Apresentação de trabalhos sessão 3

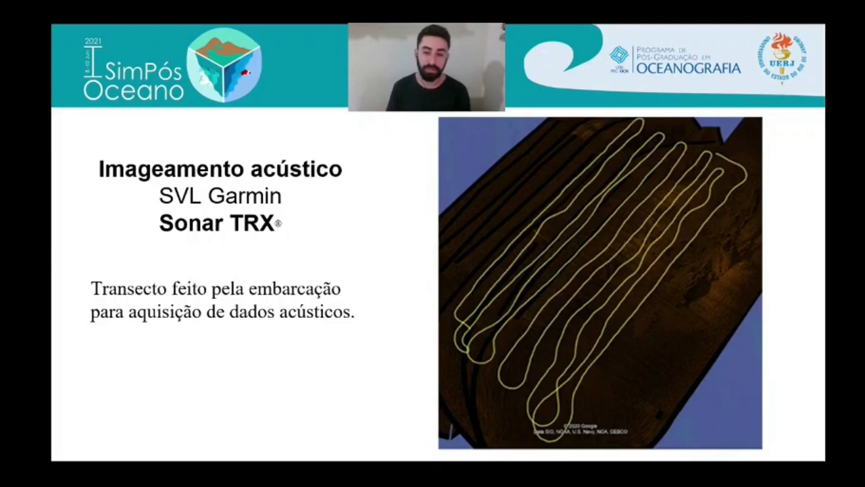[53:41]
permite a elaboração de um mosaico de imaginamento acústico, que auxilia na identificação de anomalias, relevos, feições e faunas associadas. O processamento dos dados do sonar Hummingbird em aplicativo RipMaster possibilitaram a postagem de isóbatas da região e de mapas batimétricos.